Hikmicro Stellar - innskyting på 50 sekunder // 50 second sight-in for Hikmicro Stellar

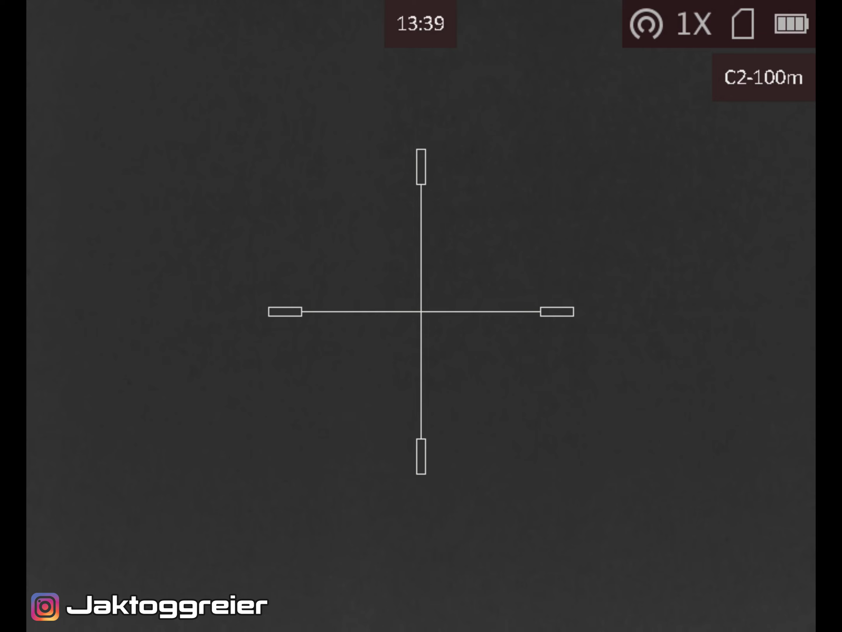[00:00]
Vi har skutt, vi har bommet, da må vi justere retiklet.